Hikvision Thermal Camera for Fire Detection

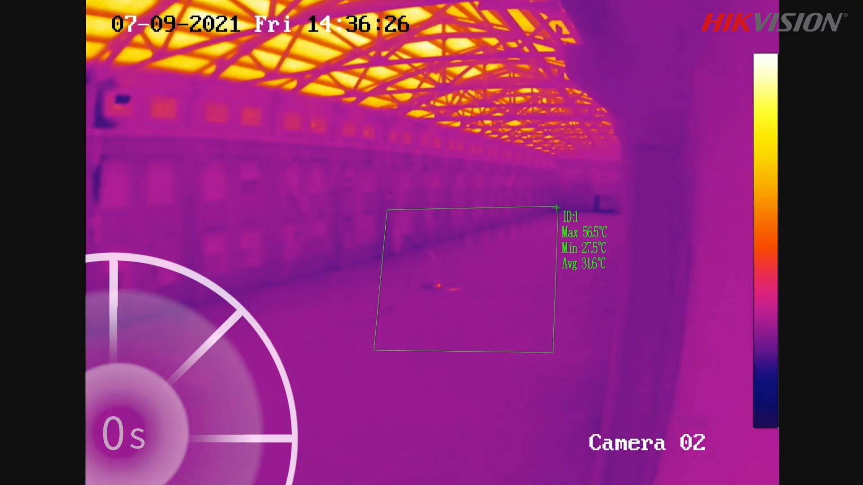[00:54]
On screen: max 56.5°C, min 27.5°C
As soon as the detected temperature reaches the preset 80-degree threshold,
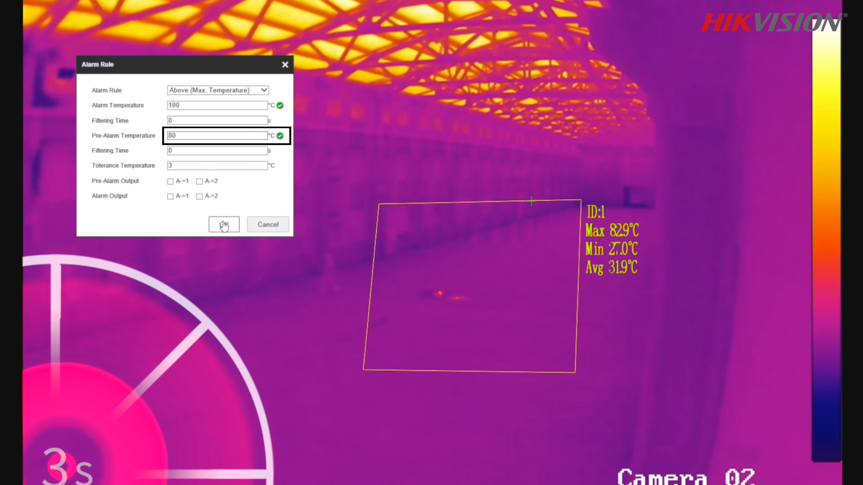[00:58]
On screen: max 82.9°C, min 27.0°C
a pre-alarm is triggered by high-vision thermal camera.
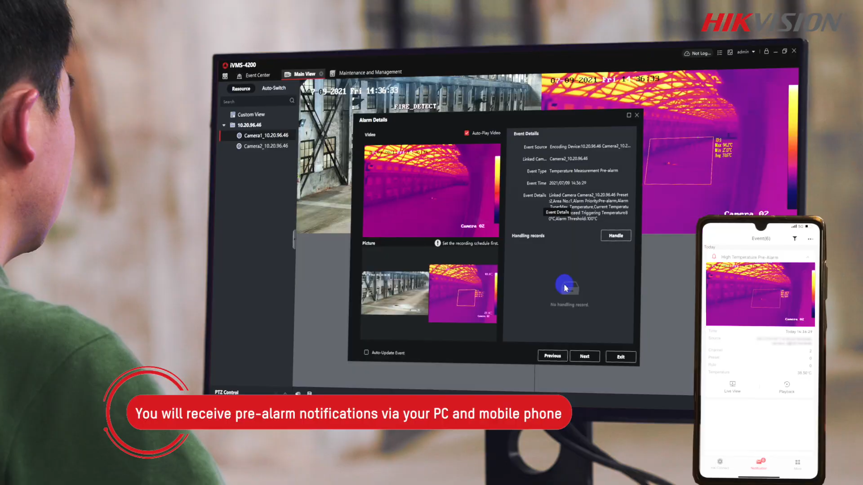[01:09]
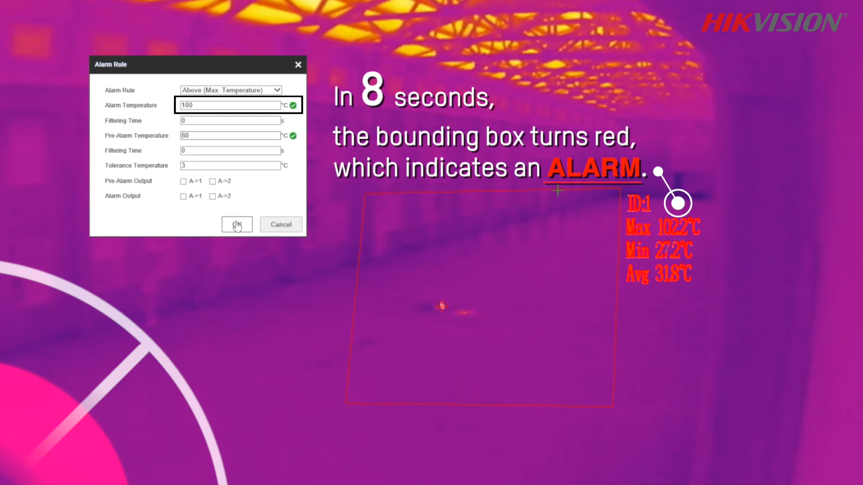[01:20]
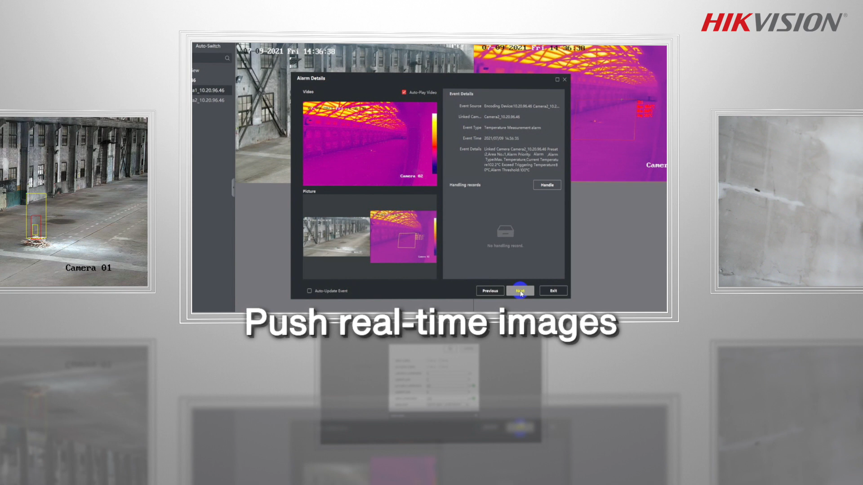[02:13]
The thermal speed dome has a wide field of view and features 360 degrees rotation to measure temperatures in multiple locations.